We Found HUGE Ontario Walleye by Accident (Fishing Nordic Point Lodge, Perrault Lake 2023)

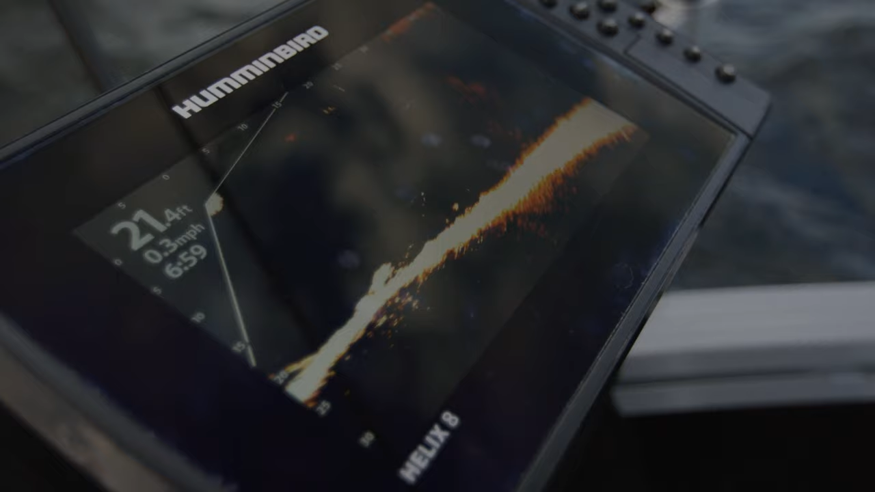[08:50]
On screen: depth 21.4 ft, speed 0.3 mph
We haven't got a fish under 20 inches here. It's because there is a drop off right there. Do you see the drop off?
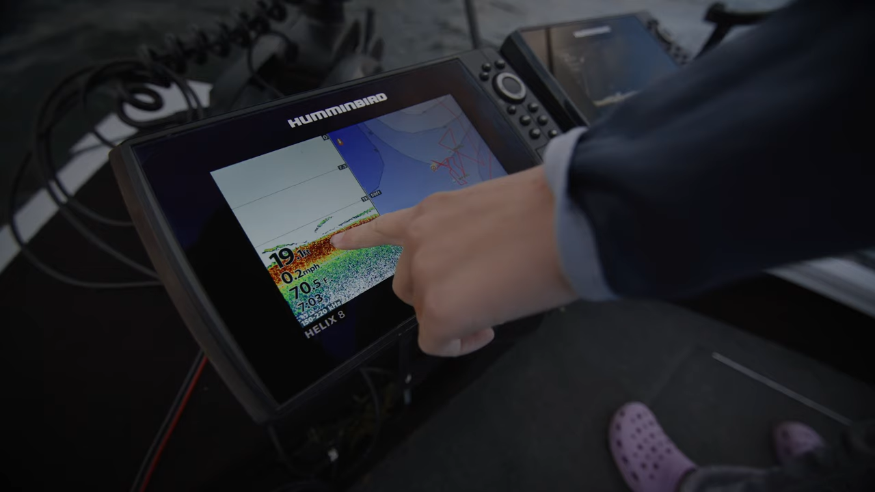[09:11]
And then when we came back over the hump we got right on top of them, marked a couple of way points and then we are jigging with the Mega Live
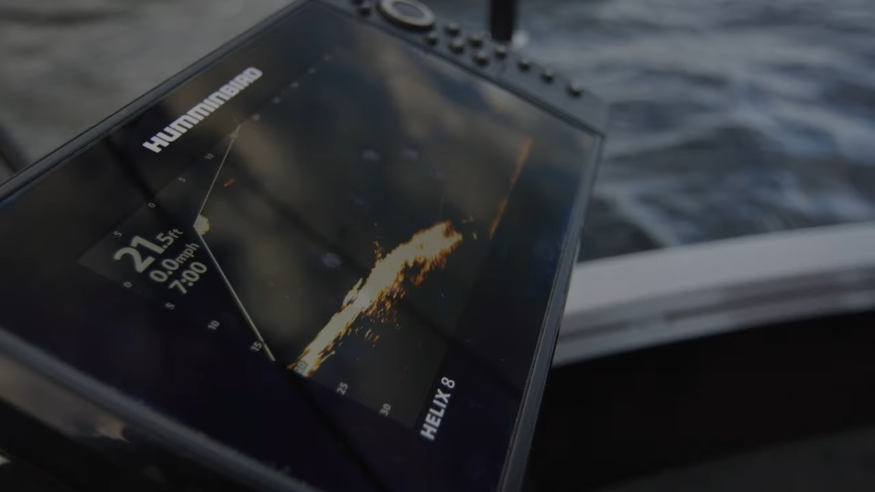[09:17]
On screen: depth 21.5 ft, speed 0.0 mph
and we are seeing these fish hit our baits and we are hooking into them.
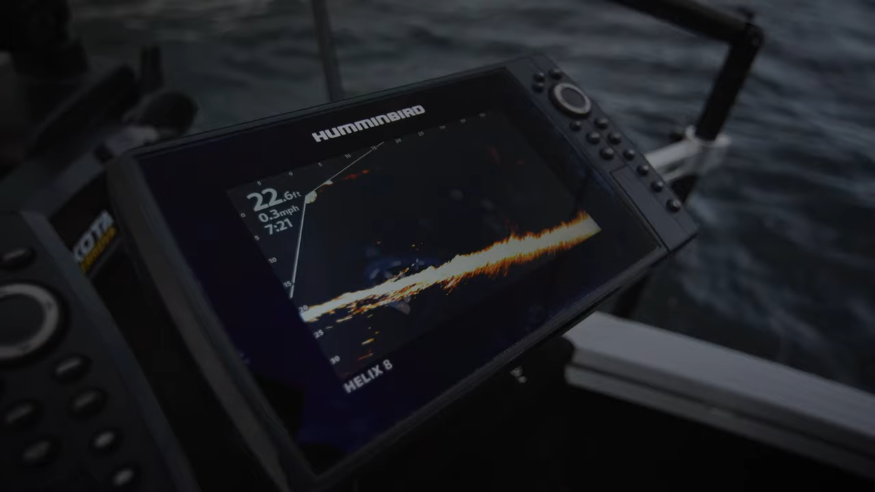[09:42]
On screen: depth 22.6 ft, speed 0.3 mph
That is so cool. Right there.
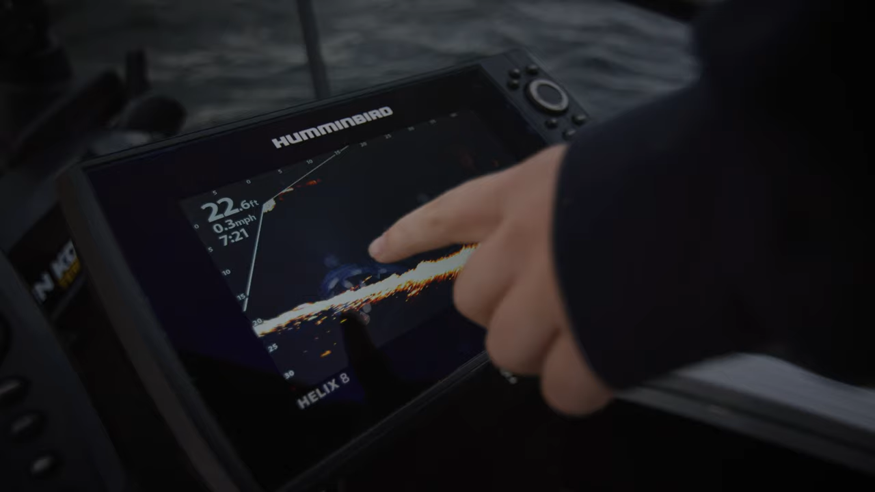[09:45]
On screen: depth 22.6 ft, speed 0.3 mph
That's him. That's him? Yep. He is not as big I don't think. Woo! Woo!
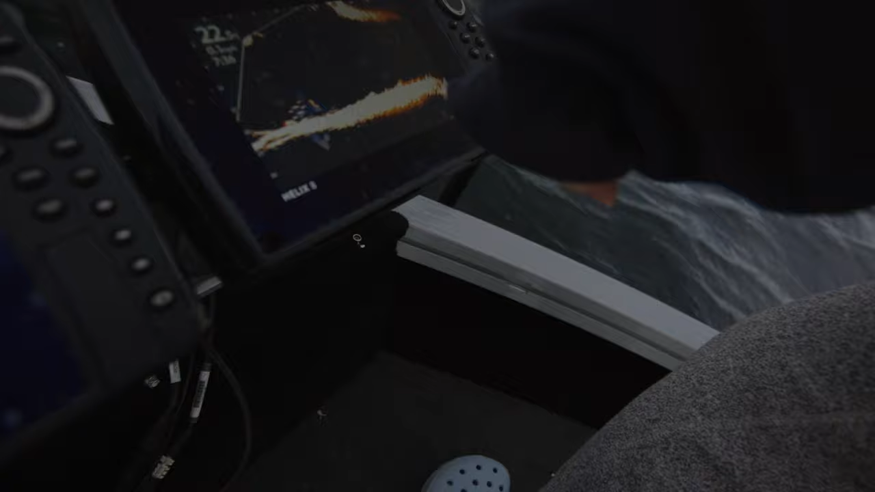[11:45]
Oh look Claire look! There's a fish right beside mine. There's a bunch of them right beside the fish that I'm reeling in.
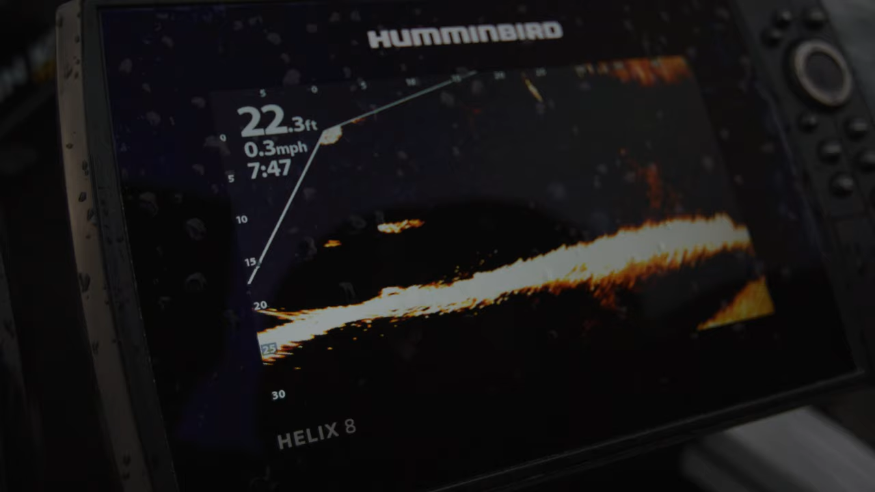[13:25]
On screen: depth 22.3 ft, speed 0.3 mph
He's like circling. He's like circling. There's two. There's another one. There's two. Just let it drop. You just hit the fish. No, I did not.
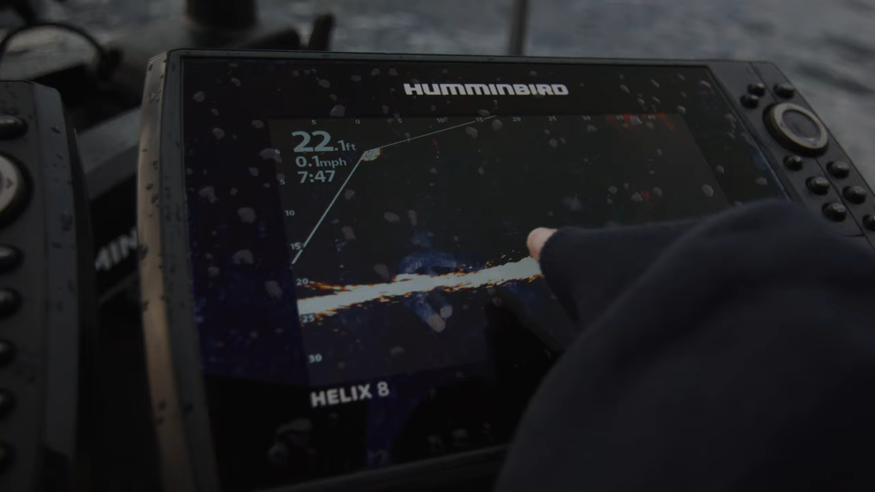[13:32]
On screen: depth 22.1 ft, speed 0.1 mph
You did. I watched you hit it with the weight. You just don't want to keep dropping. I watched you hit it with the weight. Claire? Claire? Oh my gosh.
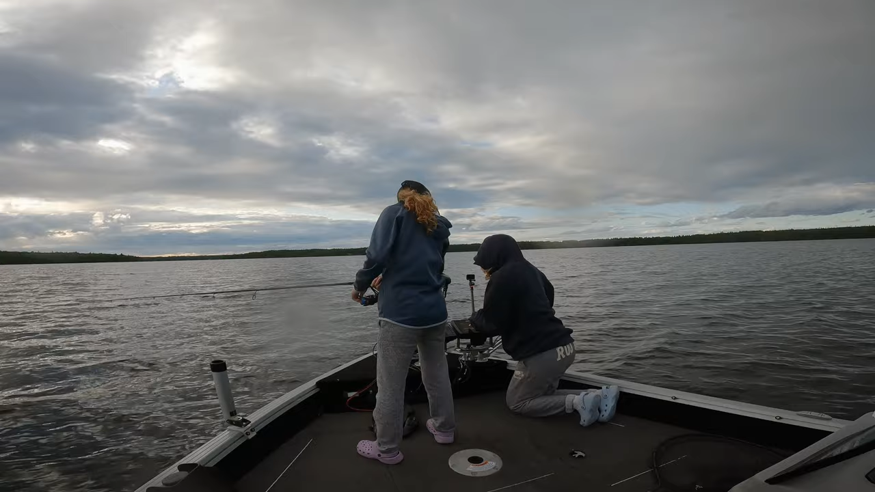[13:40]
What is that thing? That's not a bait cloud either. That's a fish.
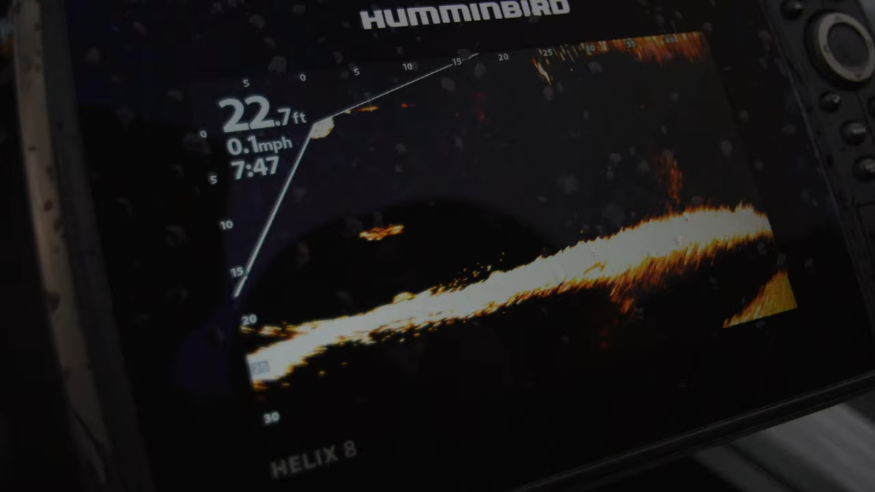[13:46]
On screen: depth 22.7 ft, speed 0.1 mph
It might be a bait cloud. No, it's got to be a bait cloud. I thought it was a fish at first. Yeah, he's coming. He's coming. He's coming. Two of them. Okay, left, Claire.